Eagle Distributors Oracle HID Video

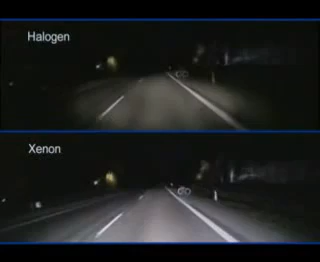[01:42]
Sensitivity to glare is also reduced, making driving at night less stressful.